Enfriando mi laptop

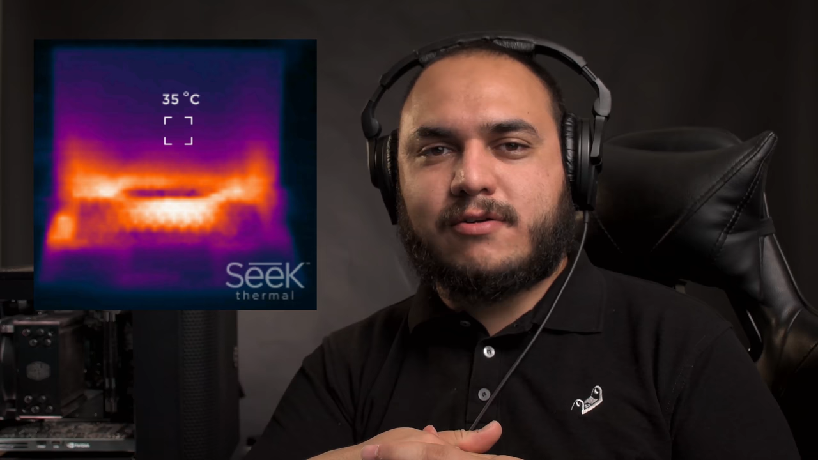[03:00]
On screen: spot 35°C
que tiene una cámara infrarroja que me la prestara para checar la temperatura y con esta pude notar que lo que más se calentaban eran estos
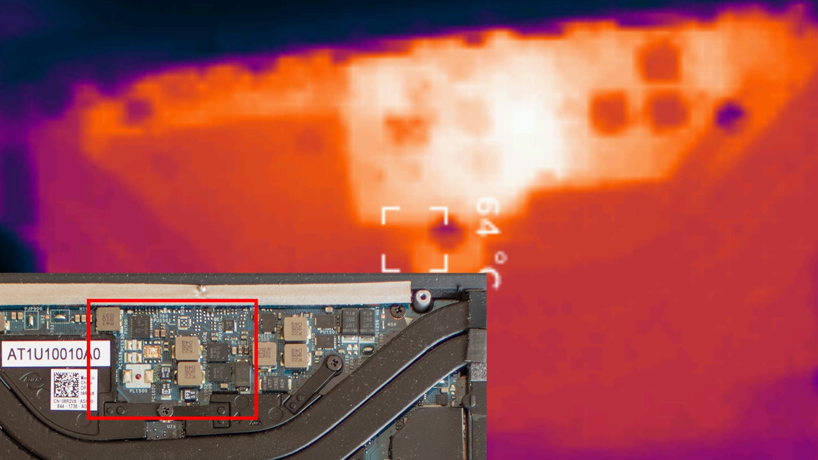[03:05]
cuadritos que son los VRM o Voltage Regulator Module o una cosa así la función de esos cuadritos es asegurar que el voltaje que alimenta el procesador sea lo más constante posible